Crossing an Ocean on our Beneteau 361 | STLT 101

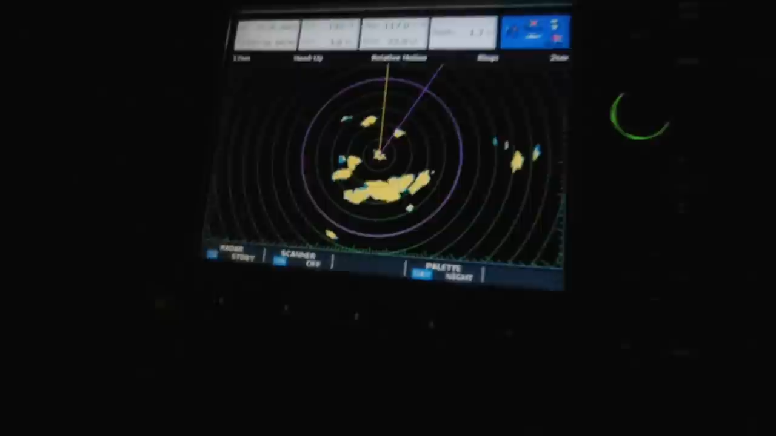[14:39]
Small squalls, so we're still trying to avoid those too. We're a bit better prepared than last time, so we already reefed everything.